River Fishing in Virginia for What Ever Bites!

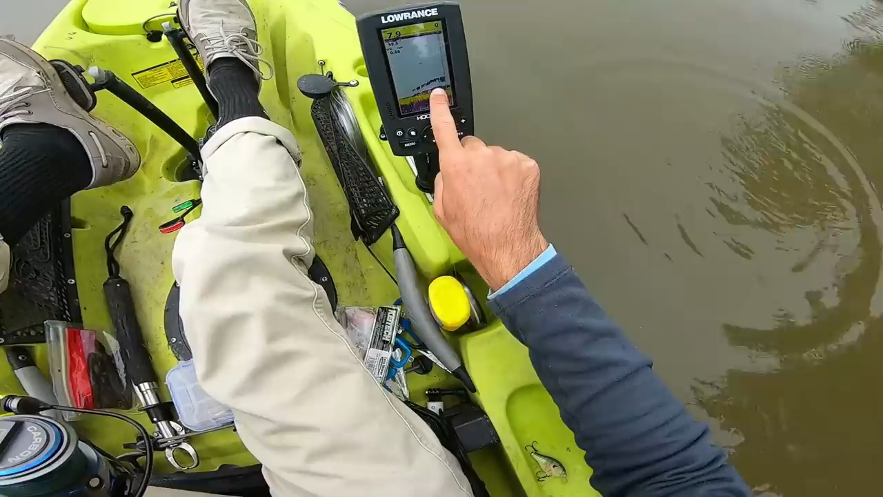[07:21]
And look, we got a bunch more nice marks right there down in like eight feet of water. But what we're going to do is go out into like the middle of the channel more, where it drops off to about like 10 or 12.